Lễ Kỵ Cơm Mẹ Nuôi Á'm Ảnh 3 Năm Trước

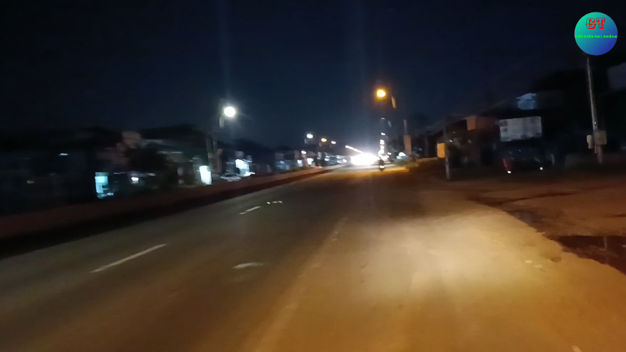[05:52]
Thì nói chung ra là từ chiều em đang có mặt tại nhà của bạn của em, nói chung là chú Cát Tiên mọi người. Tại vì mọi người nói chung là mọi người mến quá, không có cầm điện thoại được luôn á, không có thời gian luôn, cho nên quay được vài đoạn mà bây giờ mới đi về nè mọi người, mới quay cho mọi người xem.
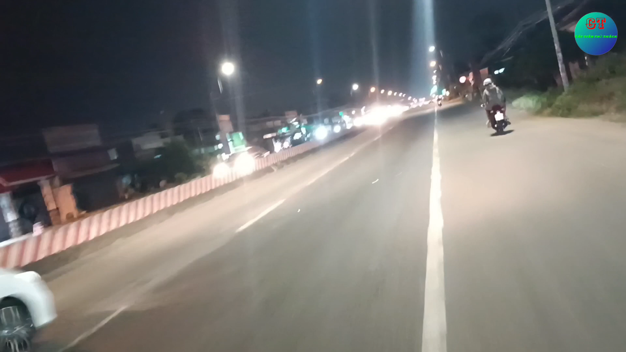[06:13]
Thì mấy năm rồi mới gặp lại, biết sao mà tình cảm mà dạt dào với bạn mình như vậy. Nhưng mà đó cũng là một cái chuyện kỹ á mọi người. Nên là bây giờ chắc thôi em đi về mọi người ơi. Đó. Tối rồi. Đoạn đường đang đi về nè. Nãy rồi đưa em về nữa mà em nói thôi được rồi. Cũng gần gần đây cũng có 10 cây với nhiêu.